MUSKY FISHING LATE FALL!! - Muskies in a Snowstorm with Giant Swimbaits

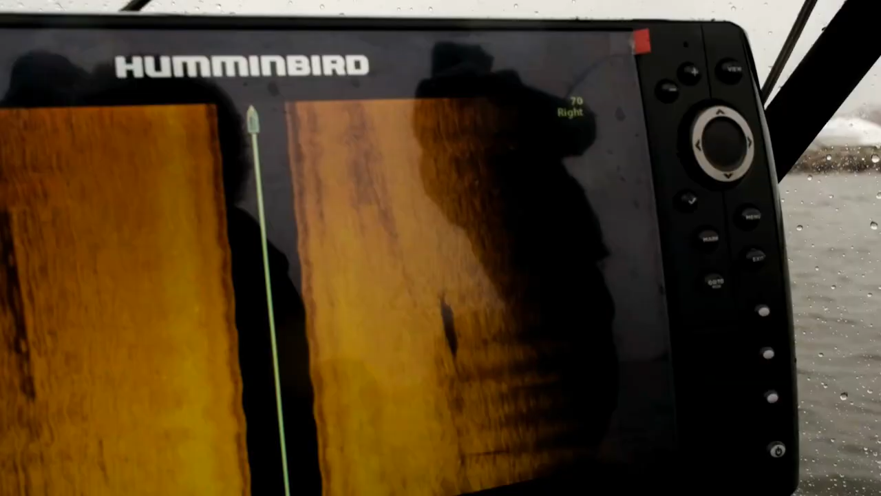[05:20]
We've been marking a ton of fish on side imaging, so there's definitely fish in here,
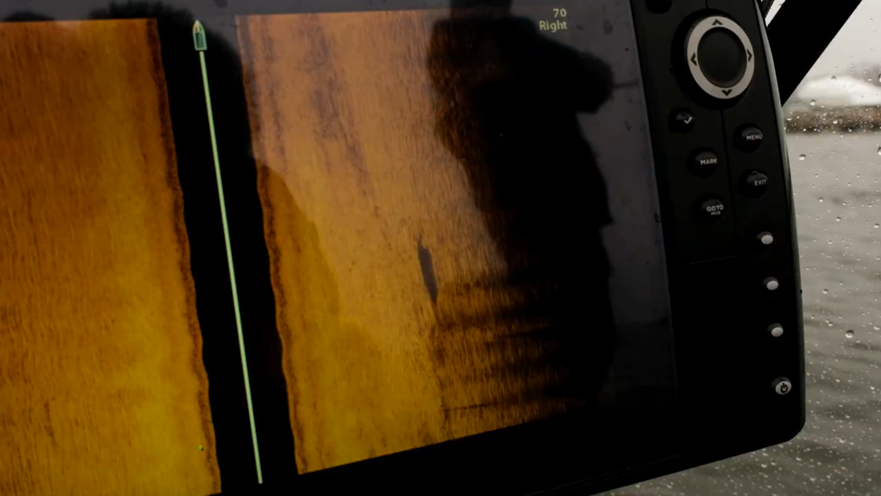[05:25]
and it's cold out, and it's snowing, so musky fishing, everybody. Fall musky fishing.